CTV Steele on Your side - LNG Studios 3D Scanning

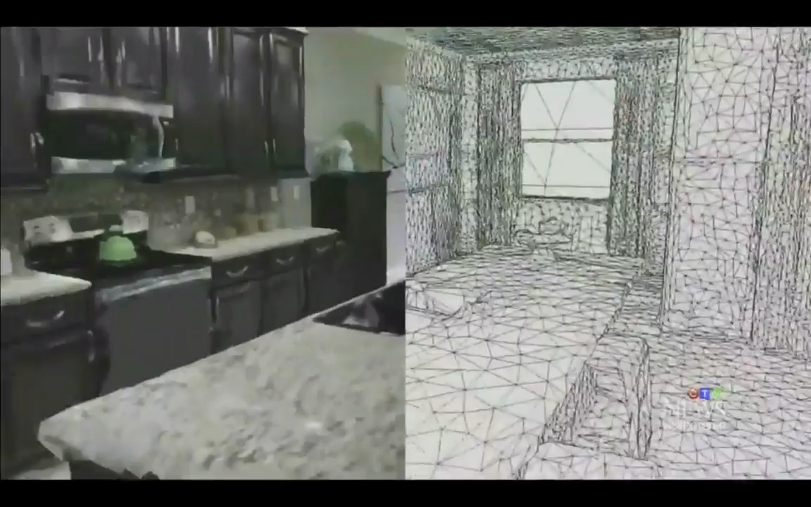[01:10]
It can transform any empty or furnished space into a 3D model.